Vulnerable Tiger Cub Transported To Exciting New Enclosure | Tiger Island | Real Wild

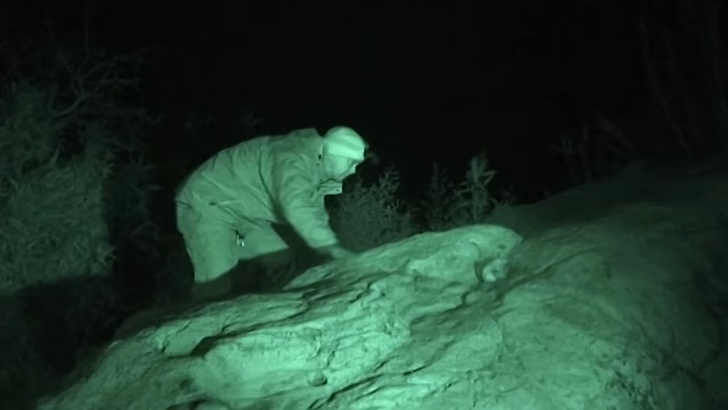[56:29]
Well, tonight we're actually in Zina and Zia's enclosure.
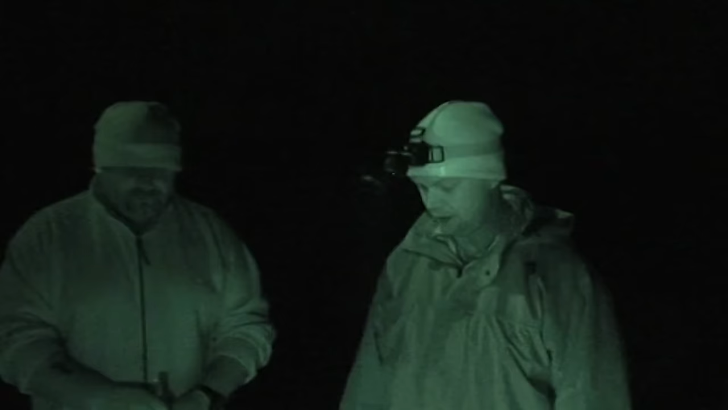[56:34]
We are going to do a bit of enrichment. The reason is because, well, why should enrichment just take place at the end of the day?
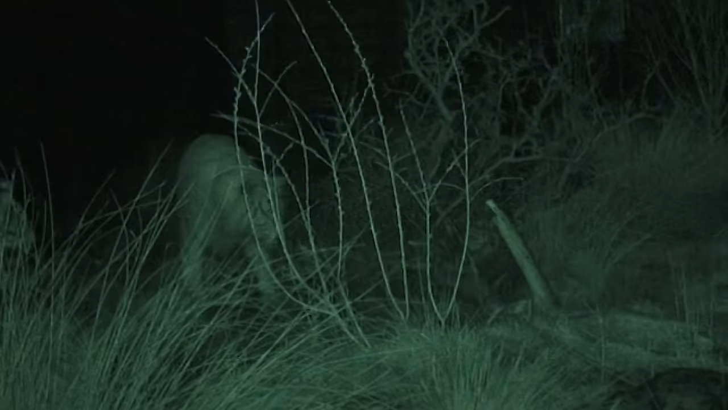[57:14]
Zia and Zina immediately smell the meat in their enclosure.
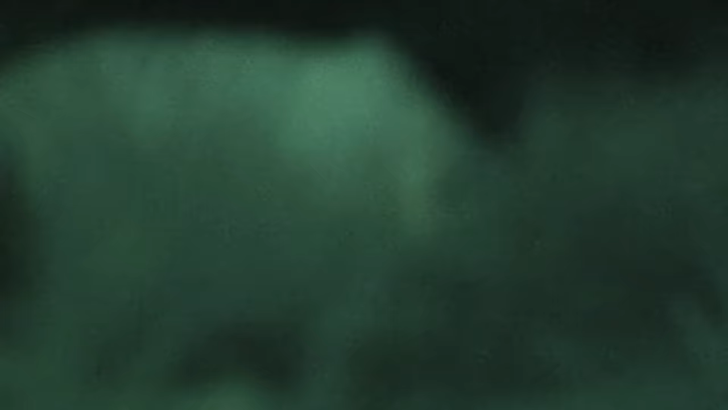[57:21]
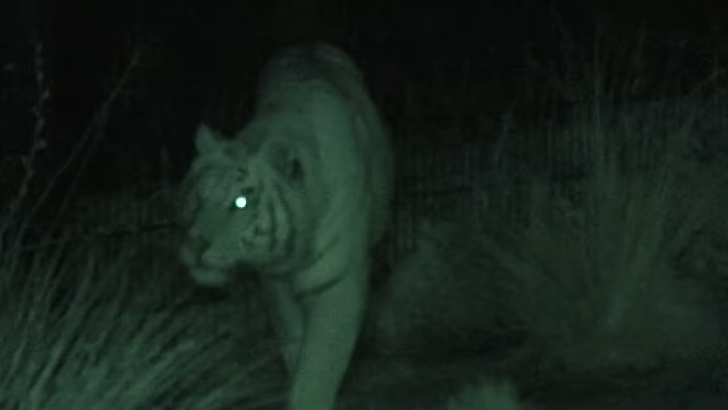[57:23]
Tiger's eyes are designed to maximise the absorption of natural light.
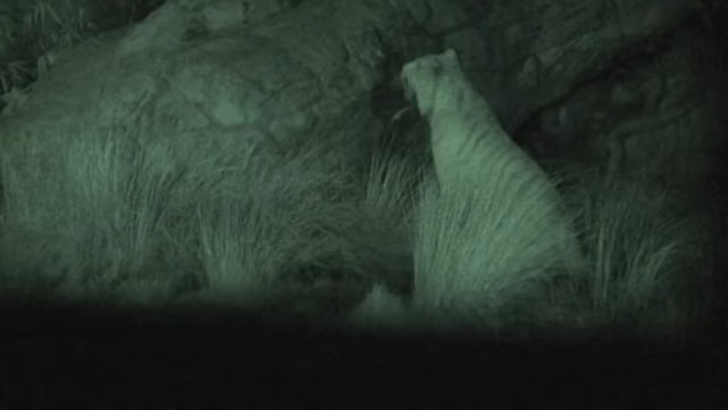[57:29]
This makes their sight seven times better than ours.
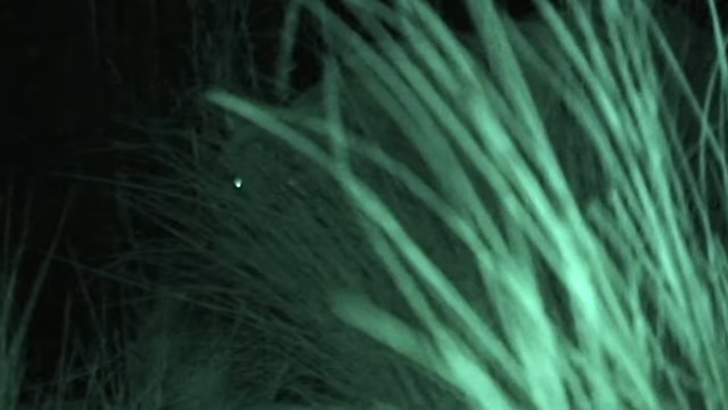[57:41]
Night in Richmond opens up a whole new world for the cats, and Zia's natural hunting instincts definitely kick in.